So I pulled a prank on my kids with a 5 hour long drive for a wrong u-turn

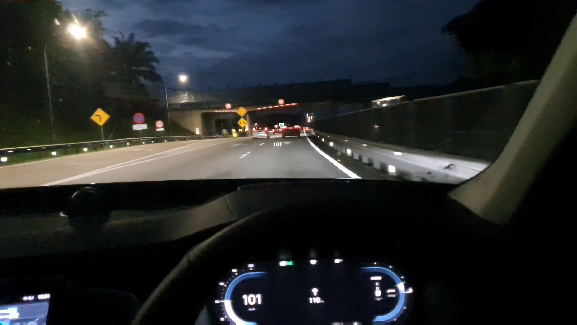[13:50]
Just now it was pitch dark and it was pointing the lights, you know, following the cars, they move left, right, and then the shadow casting on the cars. So brilliant.
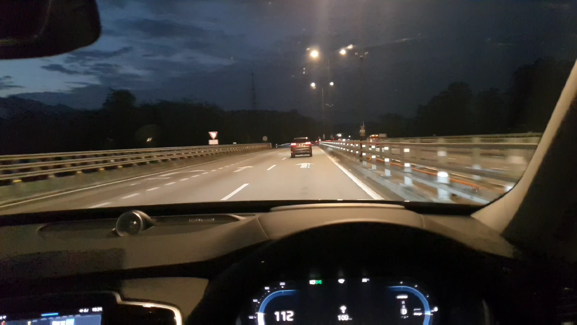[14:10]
Beautiful car, beautiful roads. Okay, it's pitch dark in front. Let's see what the light does, what the car does. Detecting different situation as and when needed and lighting it accordingly. So I'm doing nothing to the lights. None of it is my doing.